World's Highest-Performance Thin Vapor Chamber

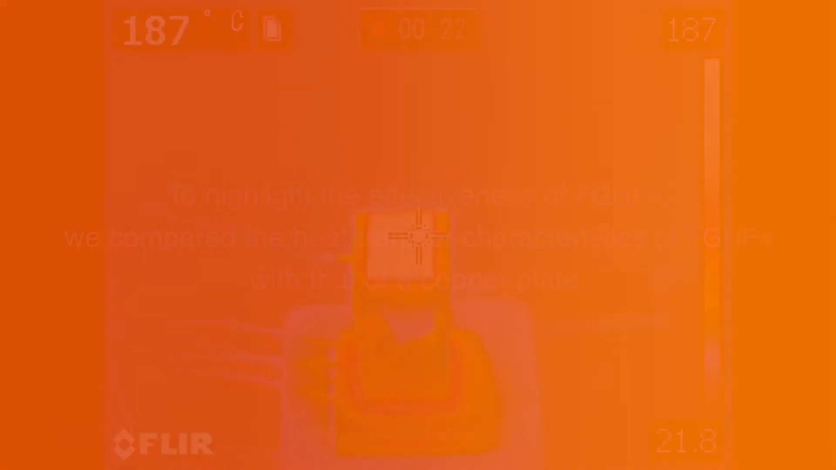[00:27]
On screen: spot 187°C
Thermal diffusion across a copper plate.
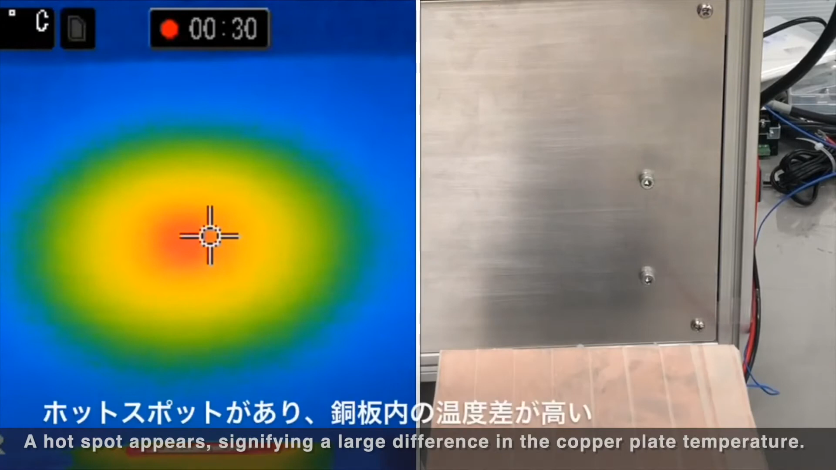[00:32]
A hot spot appears, signifying a large difference in the copper plate temperature. Lateral conduction is gradual.
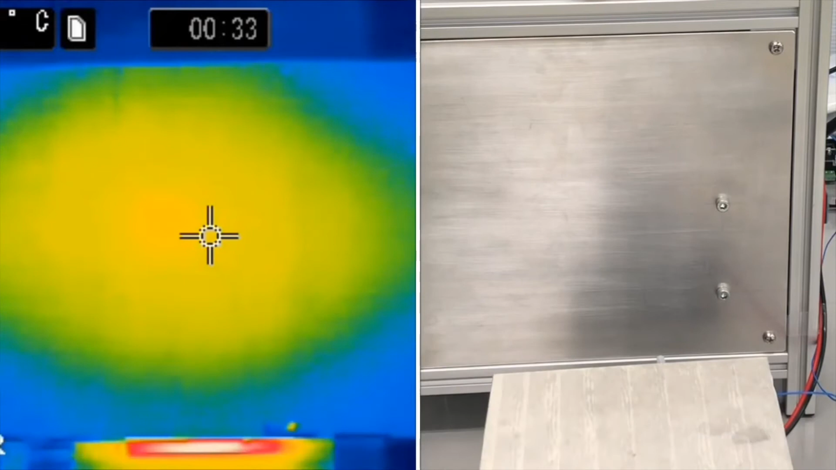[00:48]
Localized heat is quickly distributed across the surface.
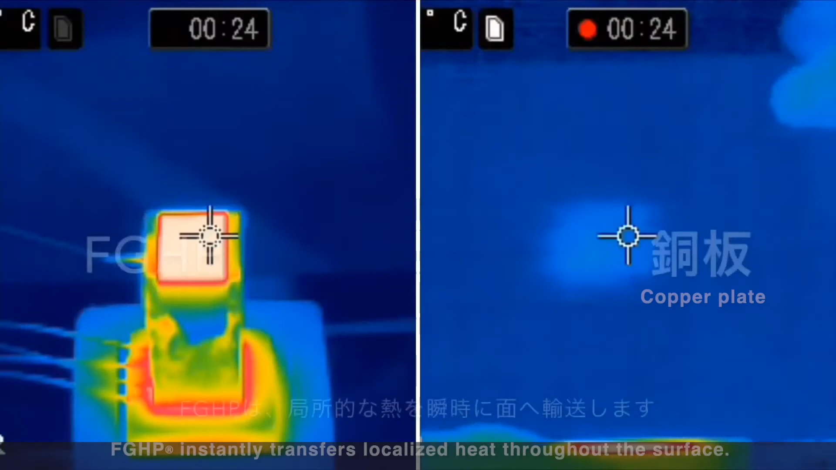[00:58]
FGHP instantly transfers localized heat throughout the surface.